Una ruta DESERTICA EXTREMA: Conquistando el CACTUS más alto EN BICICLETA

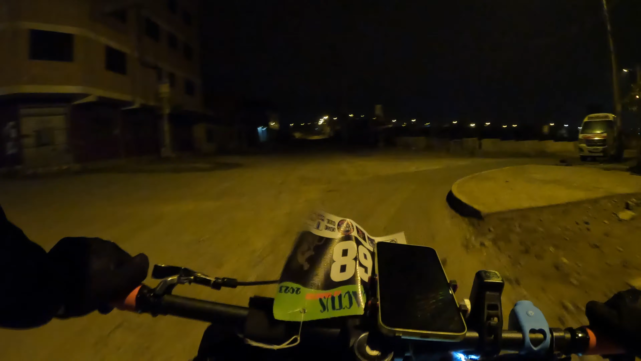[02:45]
que era el punto de encuentro aquí, al menos en el día Salvador, ¿no?
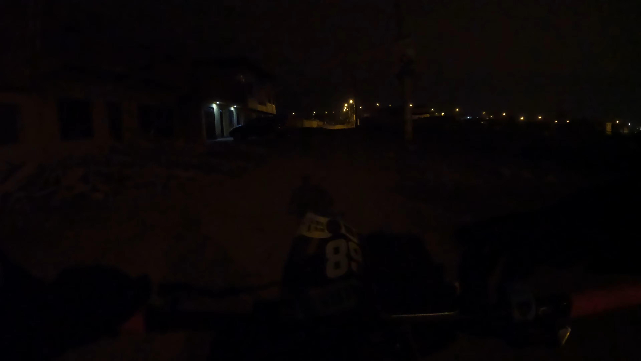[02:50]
Y pues no había nadie, obviamente.
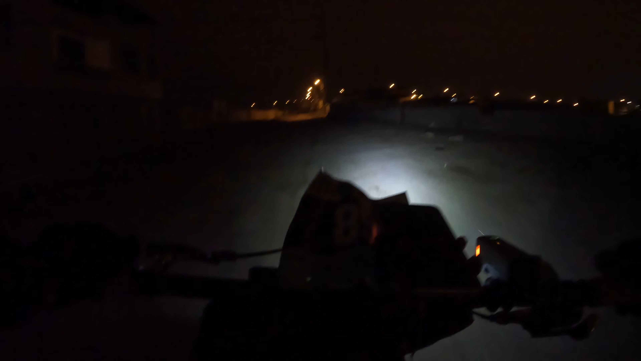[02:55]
La salida era a las 4 y yo pasé por ahí 4:40, muy tarde.
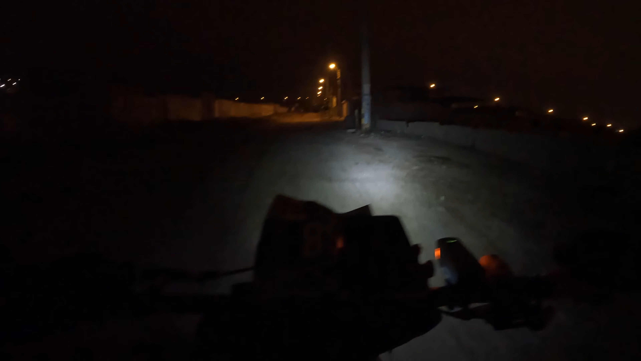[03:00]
Llevo 40 minutos tarde. Así que, pucha, voy a tratar de correr lo más rápido que pueda para alcanzar a los locos. Estoy viendo por la avenida Ferrocarril, que es la misma ruta que siempre tomo, es la única que conozco. Así que esta zona es muy oscura,
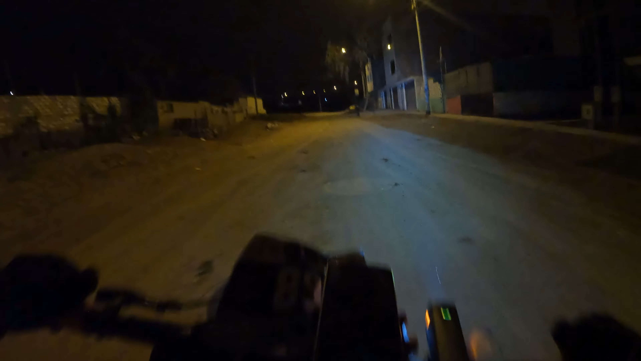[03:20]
ahorita recién son las 4, van a ser recién las 5 de la mañana y estaba muy oscuro.